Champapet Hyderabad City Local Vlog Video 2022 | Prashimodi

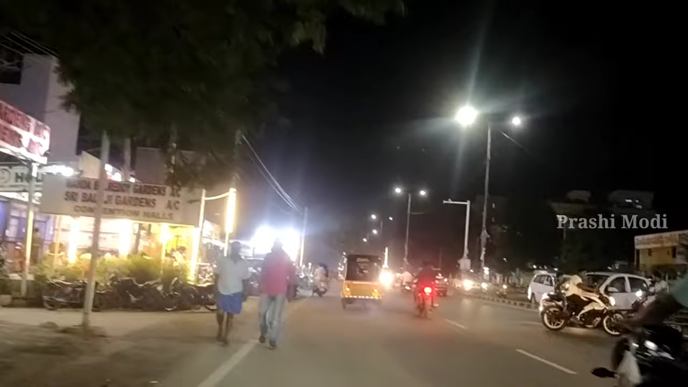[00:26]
సో ఇది చెంపాపేట యొక్క ఏరియా వ్యూ. సో దీనికి నేబర్హుడ్ ఏరియా ఇది హైదరాబాద్ సిటీలో.
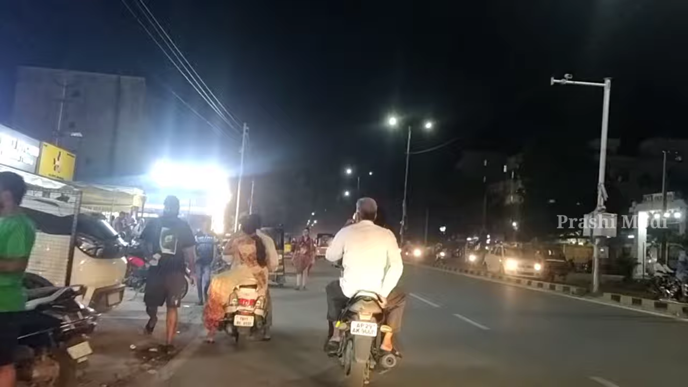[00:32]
దీనికి చుట్టుపక్కల చాలా ఏరియాస్ ఉన్నాయి, ఫేమస్ ఏరియాస్. సో బ్యాక్ సైడ్ వెళ్తే సంతోష్ నగర్, అండ్ ముందుకు వెళ్తే కర్ణాన్గఢ్ అండ్ ఎల్బీ నగర్,